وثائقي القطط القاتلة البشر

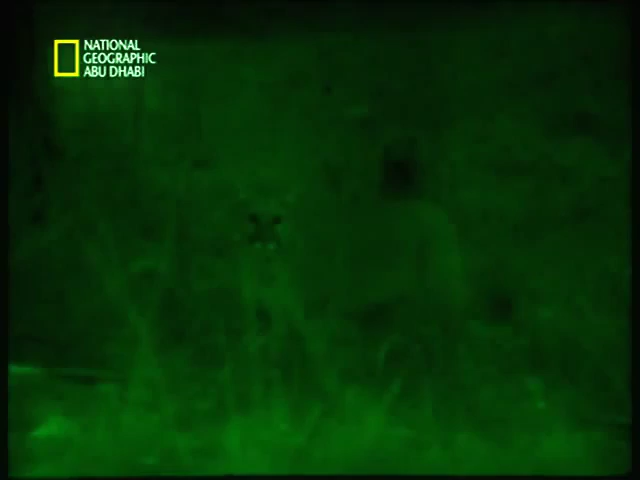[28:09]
ستصطاد الليلة كم هو غريب عدد المواقع خارج المنازل
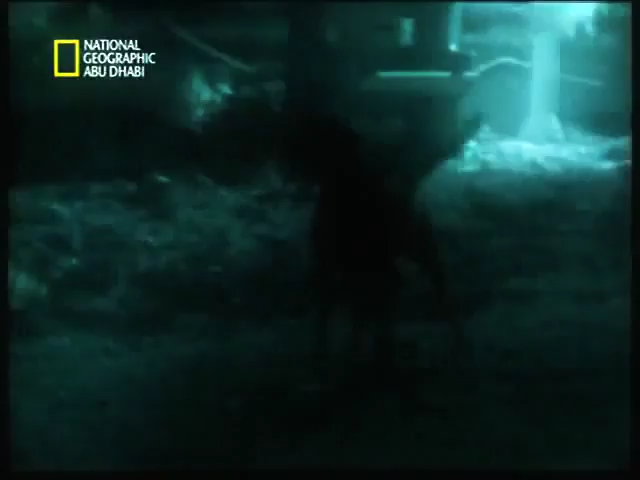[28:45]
في البرية تنضي اسود الجبل مثل باء اربعة معظم اوقاتها في الاستطلاع بحثا عن فريسة
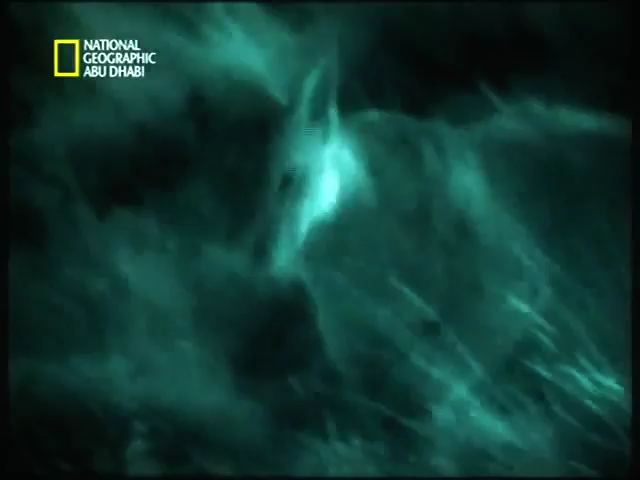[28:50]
وعندما تجدها تبقى في المكان نفسه كي تقتت منها اياما عديدة
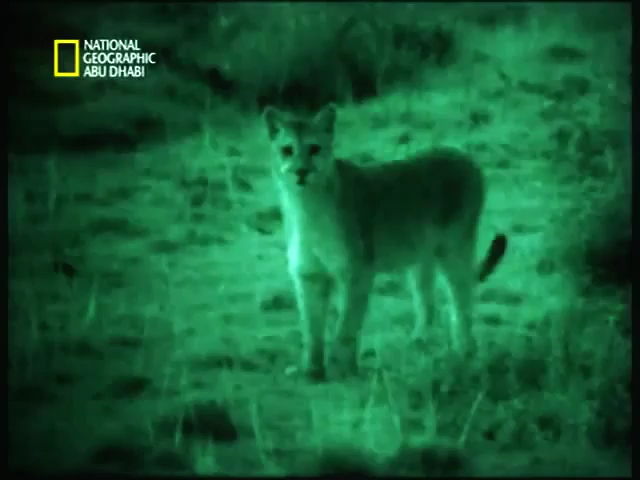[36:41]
اسود الجبل هي سيدة العتمة ان انعكاس الضوء من عيونها يجعلها اكثر بأسا من الرجال في العتمة
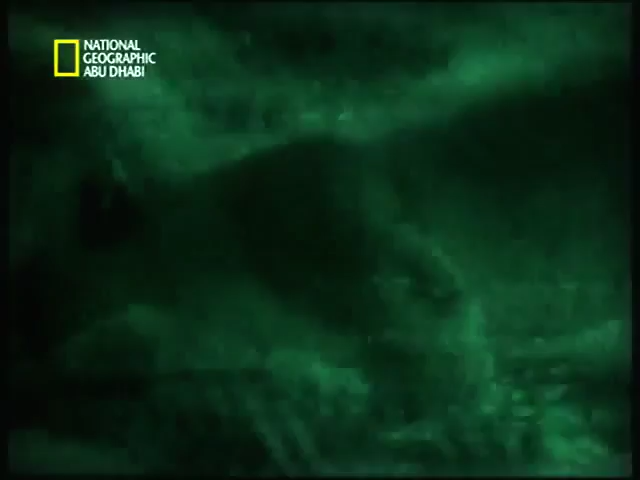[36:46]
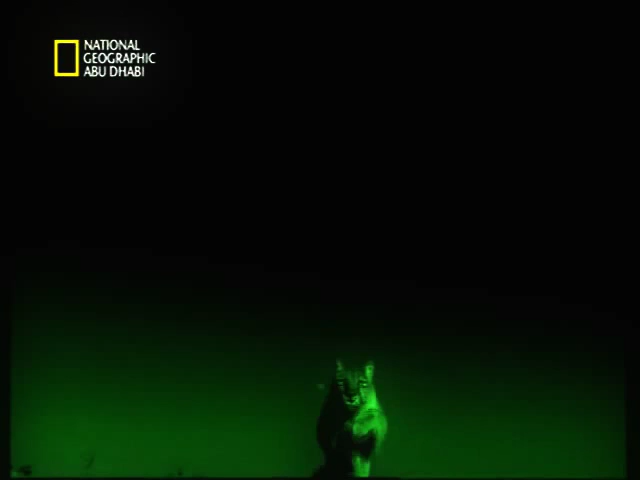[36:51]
ليس في وسع الضحايا التنبؤ بما قد يصيبهم في العتمة
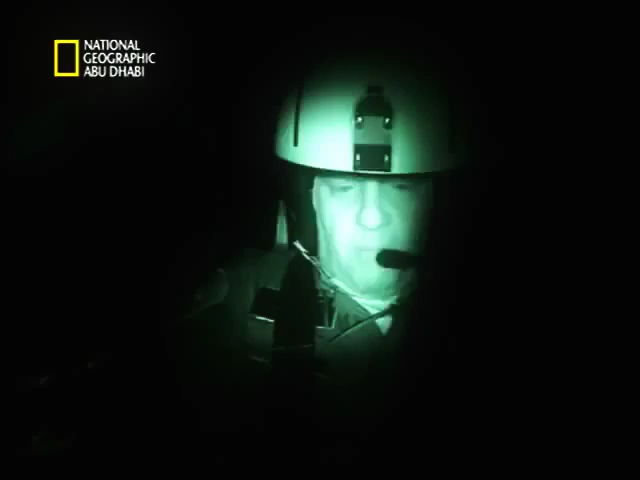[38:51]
هذا أسد الجبل أين بالتحديد هل تعلم؟
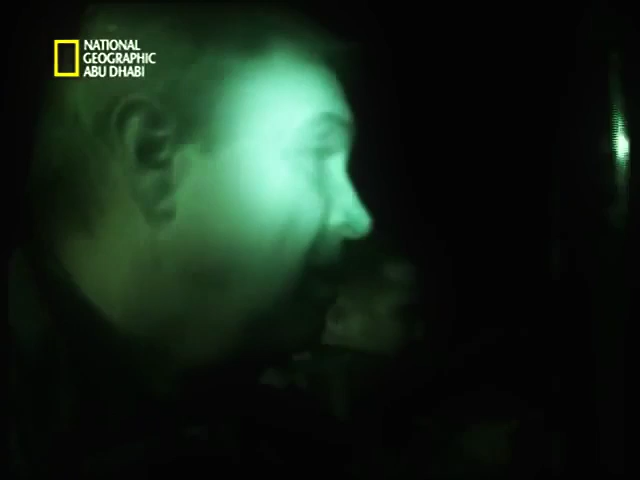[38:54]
يربض أسد الجبل أمام جون وماركوس لكنهما لا يستطيعان رؤيته
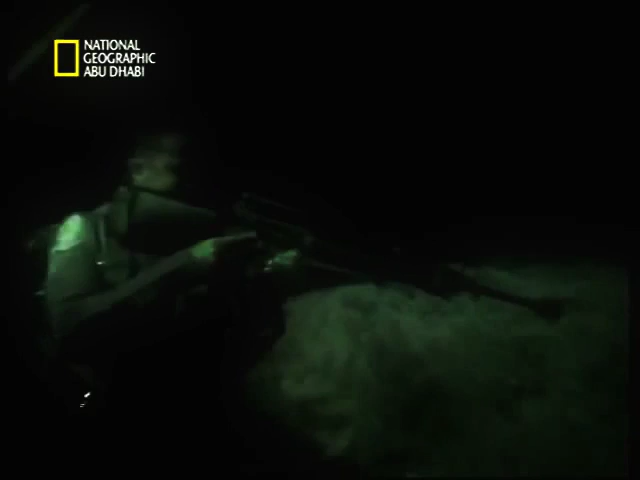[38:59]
جون أمامك مباشرة سوف أحضر المصباح اليدوي وأوجهه مباشرة على الجسم الذي أنظر إليه
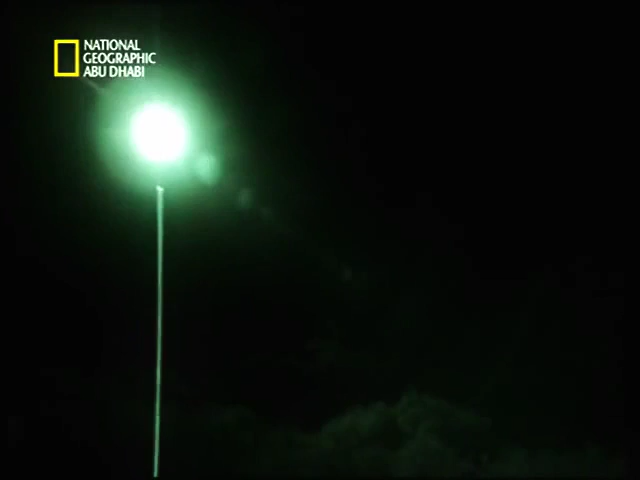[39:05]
إلى اليمين مباشرة
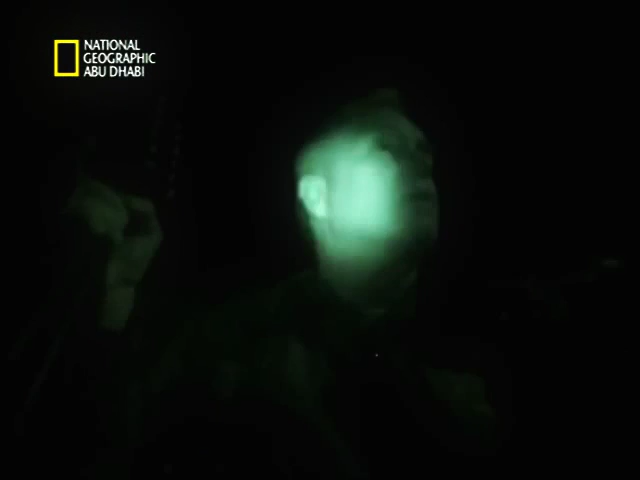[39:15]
إلى يمينك وأخيرا يحددون مكانه رأيته رأيته
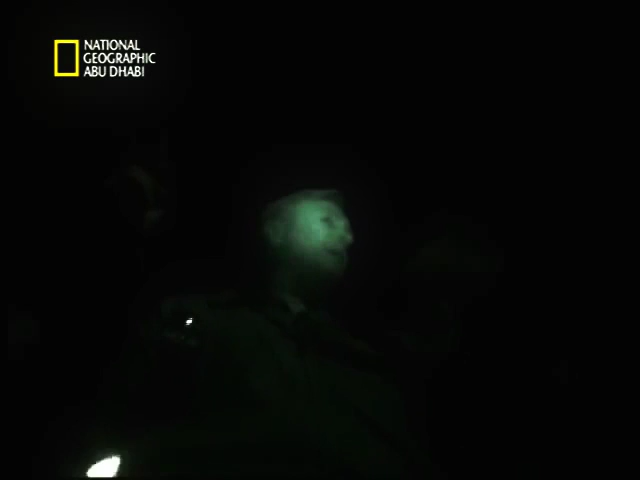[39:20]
أمهلني لحظة أنا أراه صلت الضوء إلى الوادي أمامنا سننال منه سأسدد طلقة يطلق ماركوس الطلقة الأولى
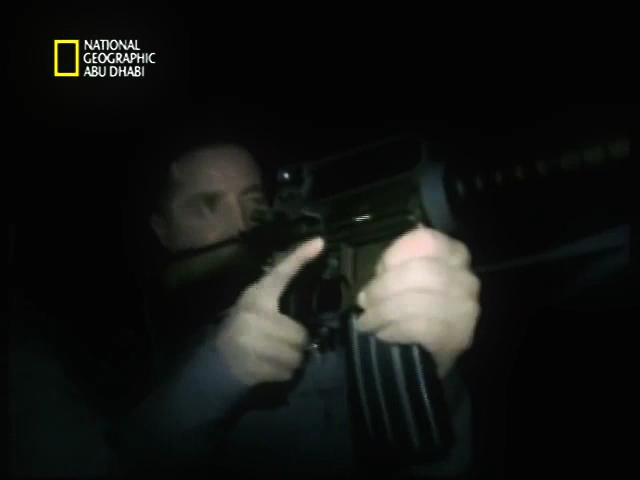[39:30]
لكن أسد الجبل ما زال يتحرك لذا يصويب المساعدان ويتقان النار على القطة عشر ثلاثة وثلاثون أسمعوا الطلقات
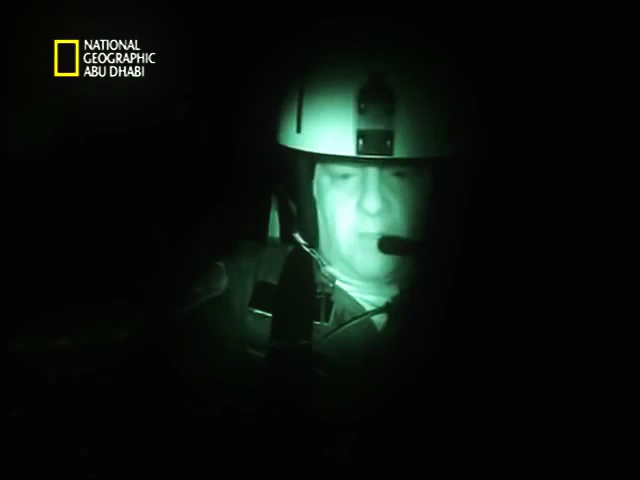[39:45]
النارية طلقات النارية يتطلب الأمر إطلاق زخات عدة من الرصاص لإصابة الكوجر